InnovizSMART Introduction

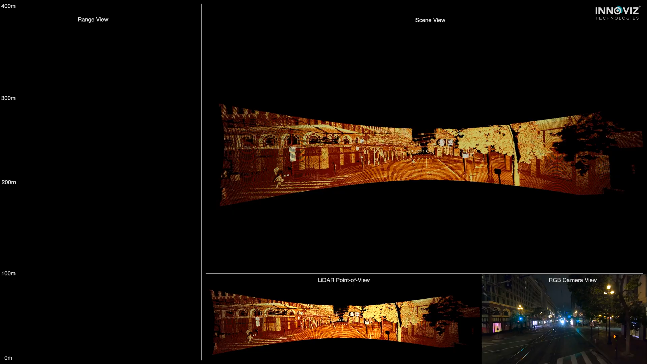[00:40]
We're in San Francisco, with our sensor pole mounted at 5 meters, capturing the city at night.
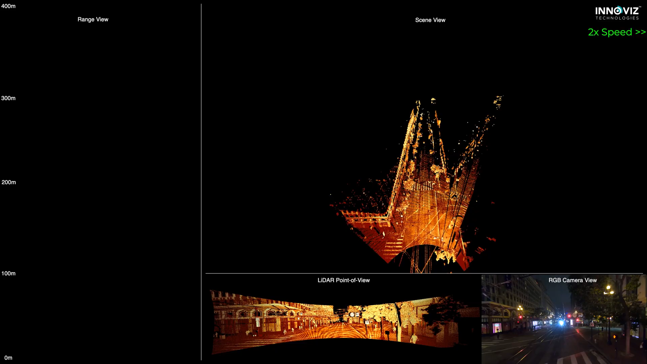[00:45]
You're seeing real-time data from the InnoViz Smart system, presented in three different points of view.
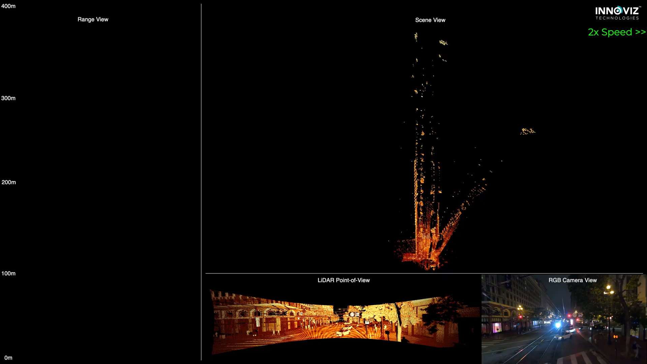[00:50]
The sensor can see to an incredible 450 meters, and the ultra-high point density creates a rich and detailed point cloud, allowing for precise object classification and tracking,
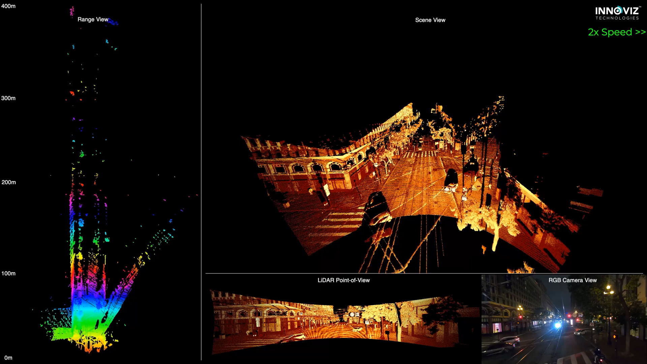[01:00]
even in complex urban settings. Now, let's track this scooter. As the scooter moves down the street, InnoViz Smart maintains a clear, consistent track.
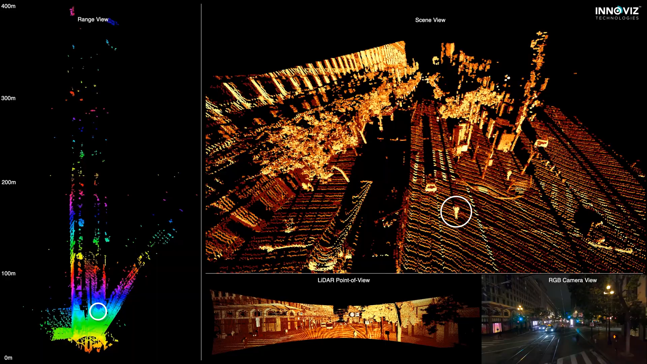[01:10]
We're getting over 50 points on the scooter at 100 meters away.
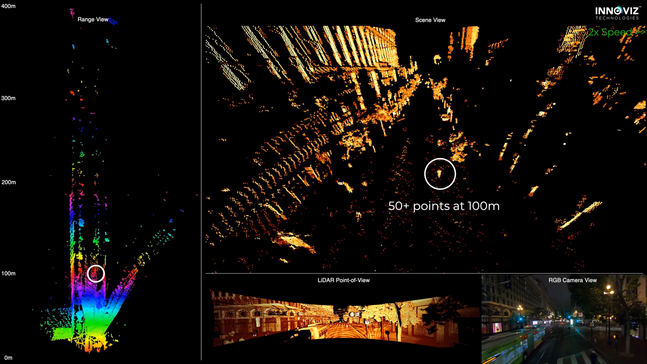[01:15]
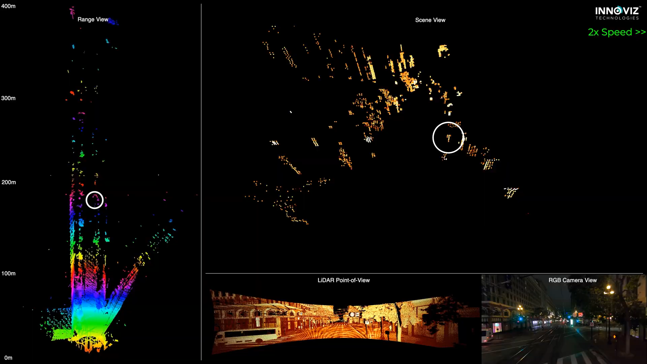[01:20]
Even at 200 meters, we're still getting over 20 points, providing reliable data for continuous tracking. At a remarkable 300 meters, InnoViz Smart still detects more than 8 points on this single road user, demonstrating its unmatched long-range capabilities. InnoViz Smart. Redefining the way we see the world.